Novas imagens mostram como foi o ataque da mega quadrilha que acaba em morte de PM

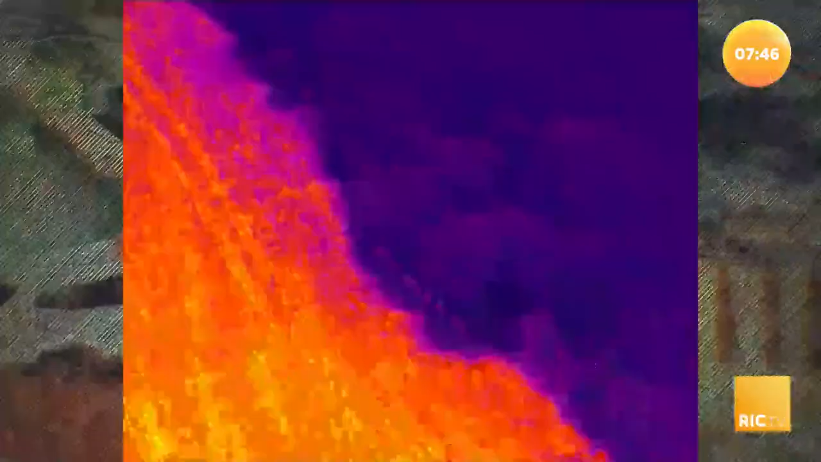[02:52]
No ar, três helicópteros seguem com sensores de calor e visão noturna.
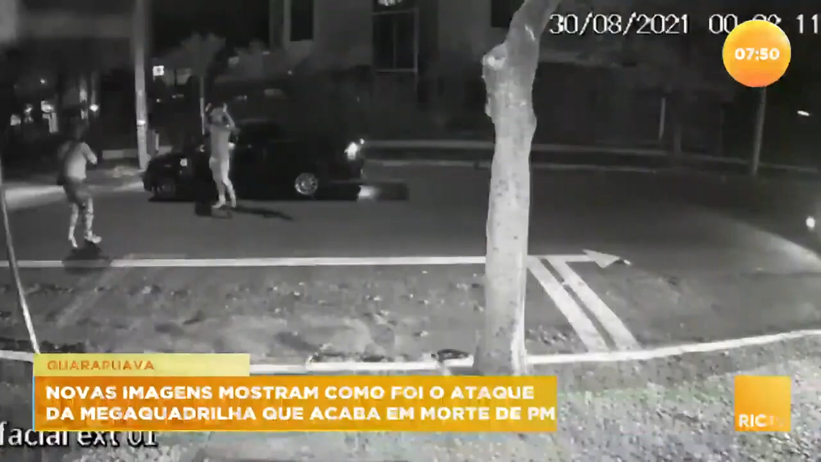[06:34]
E aí, já foram todos aqueles tiros disparados em cima da viatura. Os policiais não tiveram nem tempo de reagir. Ainda assim, trocaram tiros assim que deu. Ó, aqui pegando a população, ó.